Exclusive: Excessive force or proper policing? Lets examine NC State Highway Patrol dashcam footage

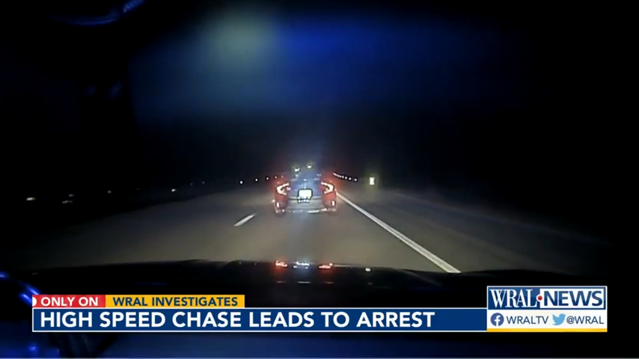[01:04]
The driver takes off, at times reaching speeds of 120 miles an hour, weaving in and out of traffic. Other troopers join the chase. Raleigh, he's still all over the road. He's nearly sideswaping traffic, left and center.